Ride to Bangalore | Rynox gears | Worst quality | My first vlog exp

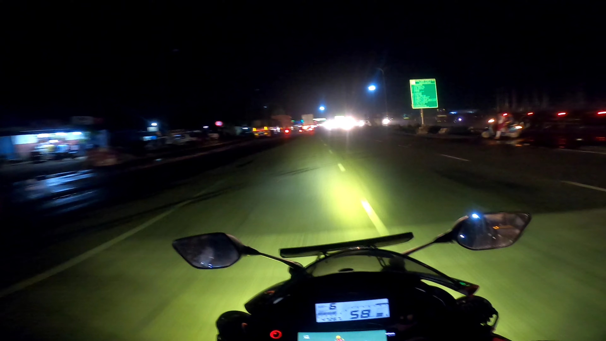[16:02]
பட் இருந்தாலும் ஏதோ நம்மளால் முடிஞ்சது கொஞ்சம் யாரையும் தொந்தரவு பண்ணாமல் இருக்கலாமே அப்படின்னு சொல்லி லைட்டாக கீழே இறக்கி வச்சுருக்கேன். எதிரில் ஓட்டிகிட்டு வரவங்களுக்கு தான் தெரியும்.
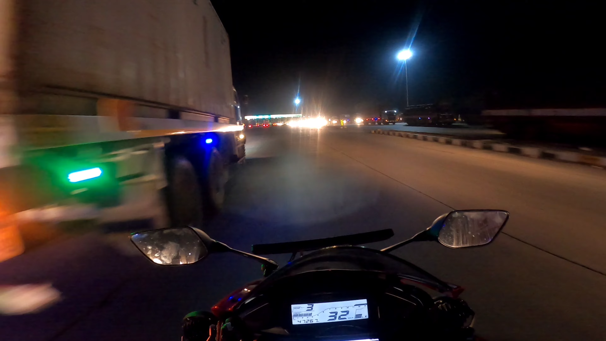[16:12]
ஸோ இங்கெல்லாம் மழை பெஞ்சிருக்குங்க, அதனால் பயங்கரமாக குளிருது வேறு.
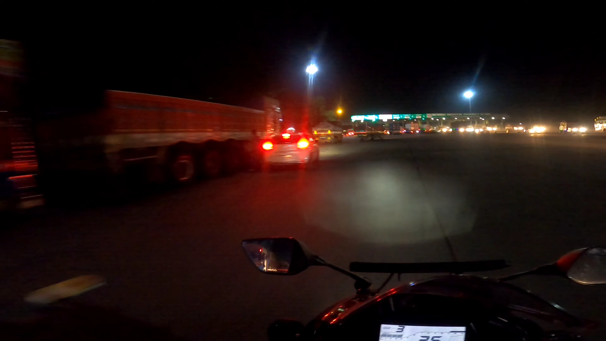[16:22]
உள்ளே போகலாமா? போகலாம். இங்கெல்லாம் மழை பெஞ்சு இந்த காற்றுலாம் பயங்கர சில்லுன்னு இருக்குது.
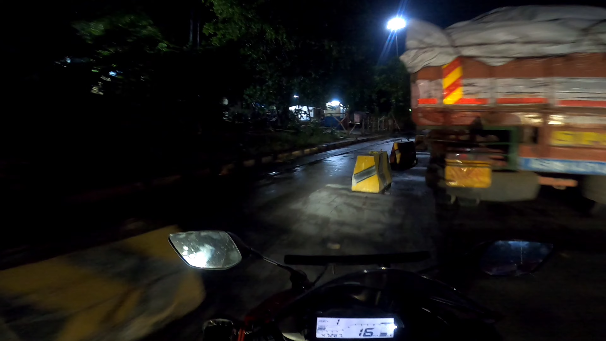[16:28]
கொஞ்சம் தூரம் அப்படியே ஒரு மாதிரி நடுவில் ஒரு சின்ன ஸ்ட்ரெச்சு மட்டும் பயங்கரமாக குளிர ஆரம்பிச்சிருச்சு, நடுங்கலாம் ஆரம்பிச்சிருச்சுங்க.
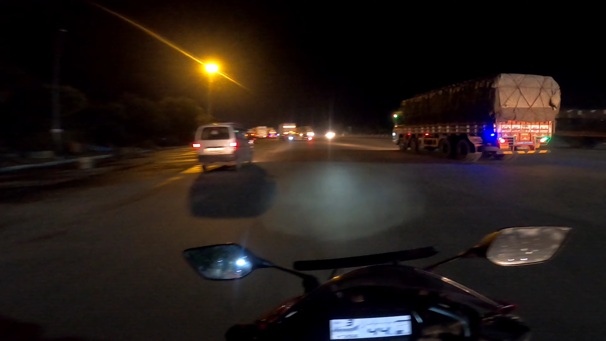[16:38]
அப்பா, இது வந்து கிருஷ்ணகிரி டோல் தாண்டி வரோம். ஸோ சென்னை பாய்ஸ் வர்றதுக்கு எப்படியும் 2 மணி ஆயிருமாங்க நைட்டு, ஏன்னா அவங்க இம்மிடியட்டாக கிளம்புன மாதிரி தெரியல.
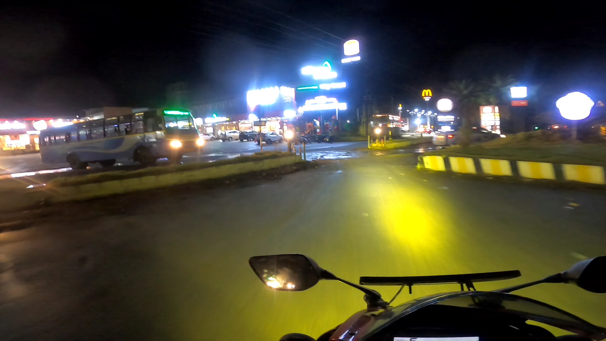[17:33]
அப்படியே ஜம்முன்னு சாப்பிட்டுட்டு கிளம்ப வேண்டியதாங்க. பைக்கு தனியாக பார்க்கிங் இருக்குது, இதோ இங்கே தான்.
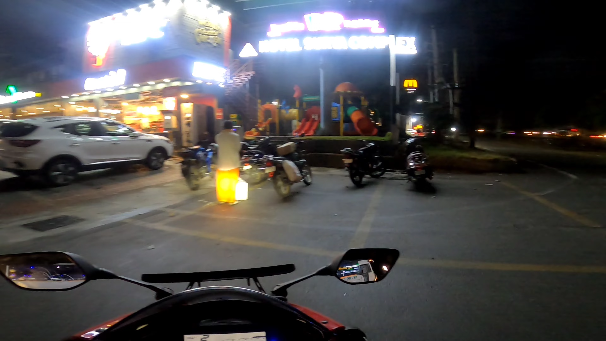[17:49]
காருக்கு மட்டும் நல்லா பார்க்கிங் கொடுத்துருக்காங்க, பைக்குக்கு வந்து சுமாராக தான் கொடுத்துருக்காங்க. ரோட்லையா நிறுத்துறது?
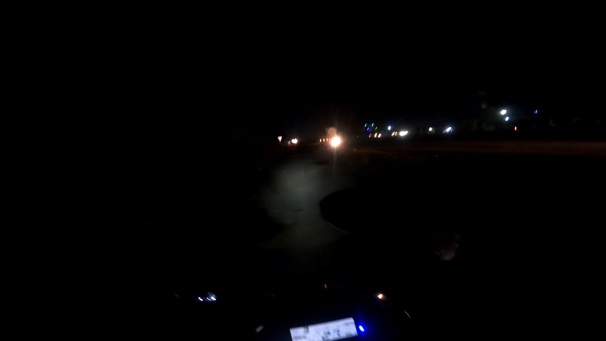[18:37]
நீங்கள் அப்படியே ரோடு பார்த்தீங்கனாலே தெரியும், ஃபுல்லாக மழை பெஞ்சு ஈரமாக இருக்குது. ஸோ மழை பெஞ்சனால வந்து பார்த்திங்கன்னா ஃபுல்லாக பயங்கர குளிருங்க.